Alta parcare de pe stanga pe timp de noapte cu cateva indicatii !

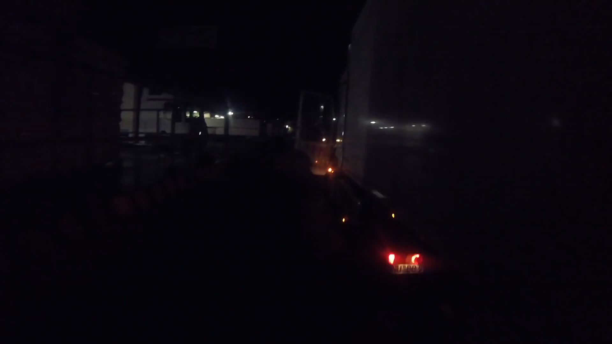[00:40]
Hai, ne garăm la rampa 1.
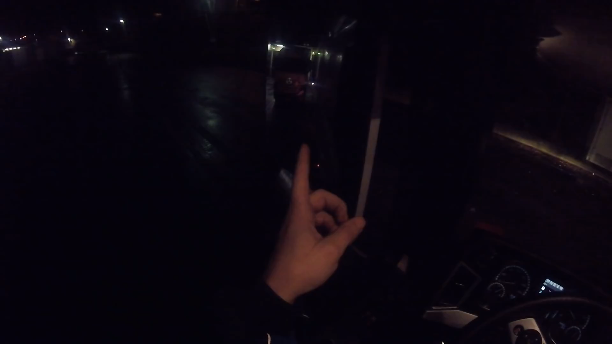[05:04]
Dar ca să nu am niciun risc vis-a-vis de oglinda colegului, automat eu ar trebui să iau volan stânga, se înclină remorca înspre oglinda colegului și risc să-i ating.